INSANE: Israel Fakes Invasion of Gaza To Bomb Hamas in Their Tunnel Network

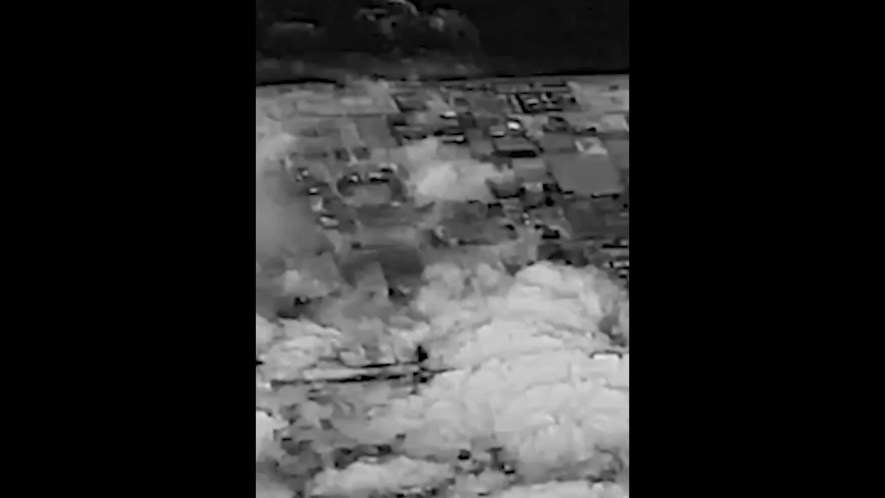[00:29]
Some 450 missiles were dropped on 150 targets in northern Gaza.
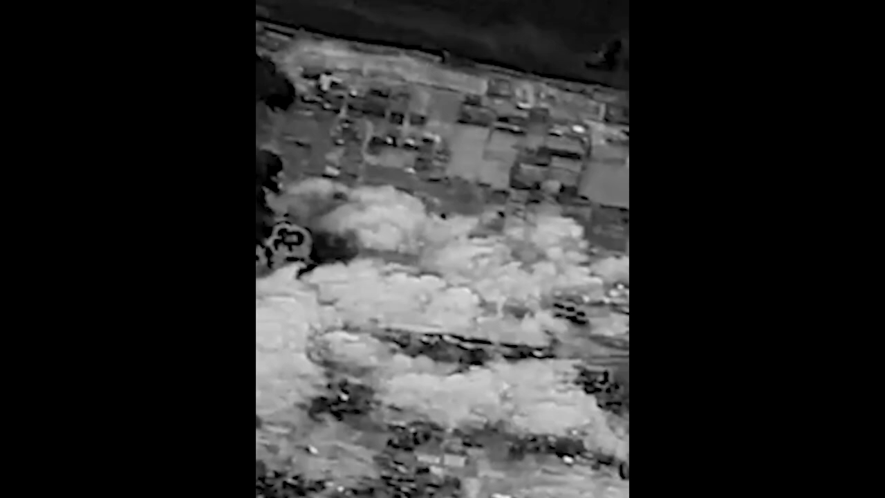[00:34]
It was a brilliant strategy to lure the Hamas fighters away from their civilian human shields and to then bomb them in their underground tunnel network,